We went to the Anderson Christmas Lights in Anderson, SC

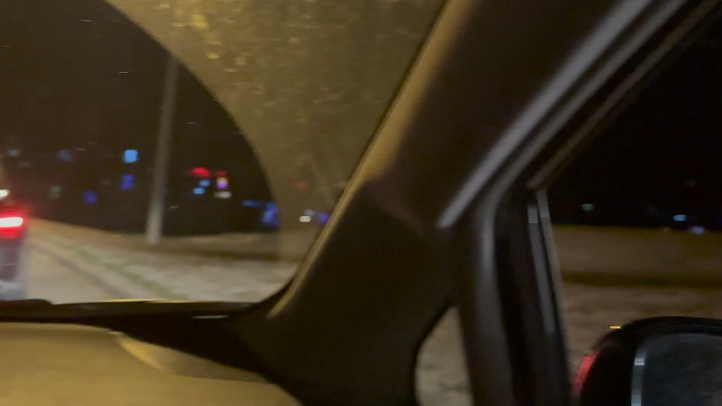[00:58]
You can see them from here. They're crazy. It's a lot. Well, don't look at them yet. We've never done this before.
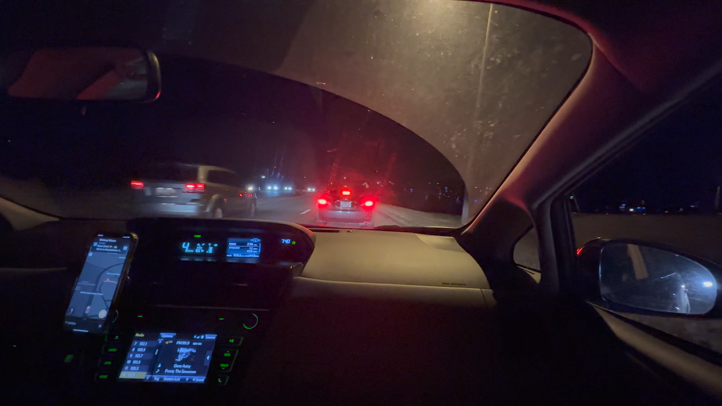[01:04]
I did it last year.